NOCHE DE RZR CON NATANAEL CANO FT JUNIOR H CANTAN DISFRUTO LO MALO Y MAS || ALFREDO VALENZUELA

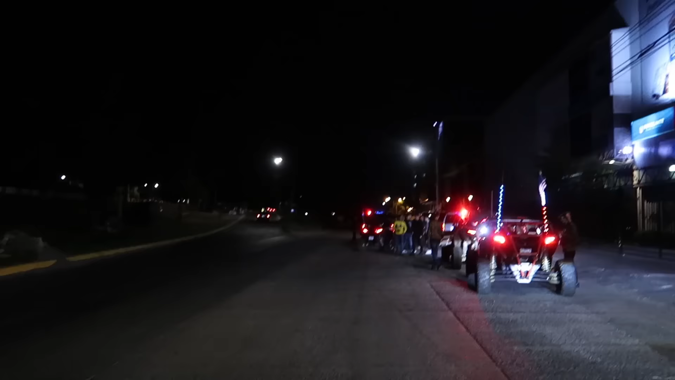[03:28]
Allá está la policía, amigos. Vamos a ver qué sucedió la noche de hoy. ¿Qué pasó, René?
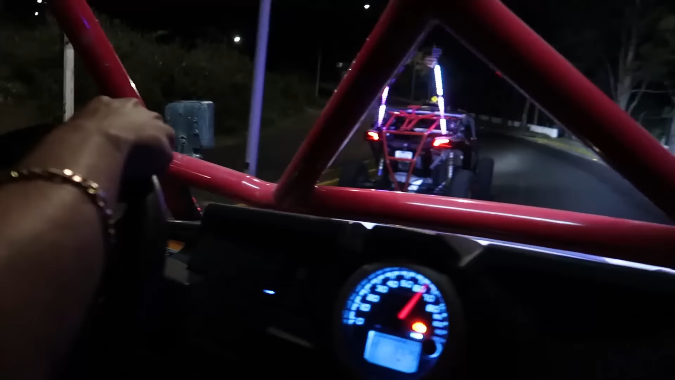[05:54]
¡Está más chiquito ese que ve!